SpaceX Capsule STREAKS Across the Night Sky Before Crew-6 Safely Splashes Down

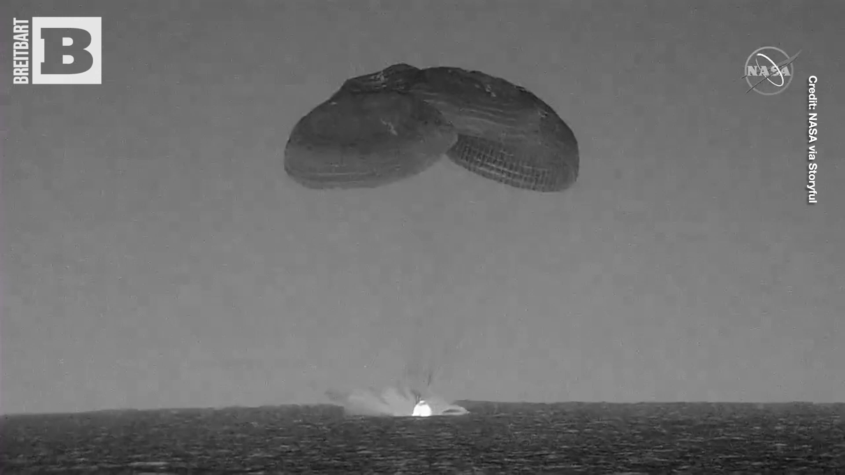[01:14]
There we can see Splashdown on screen.
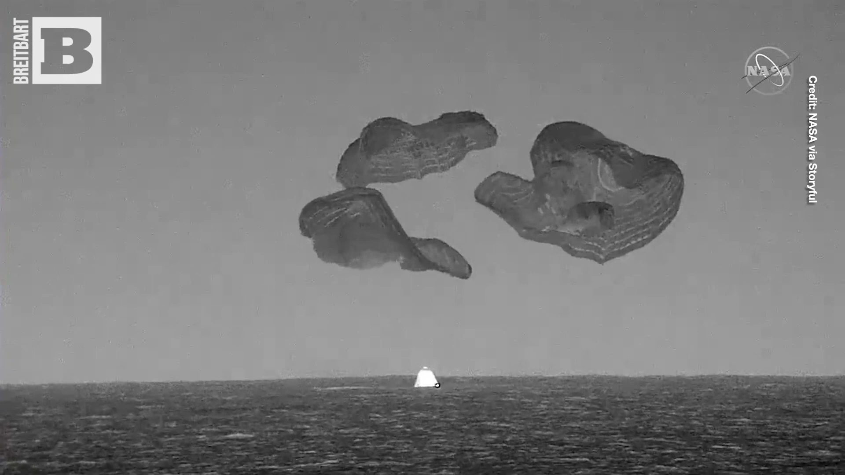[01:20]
Those parachutes are then cut and released.
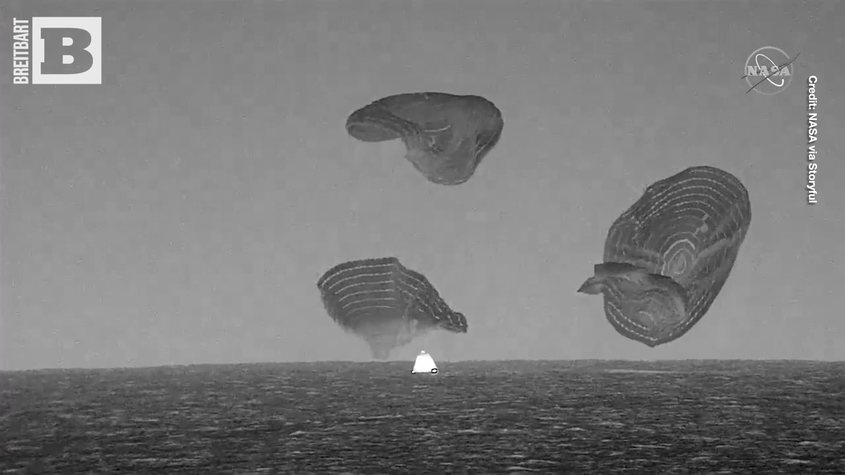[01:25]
Dragon Endeavor has now returned home.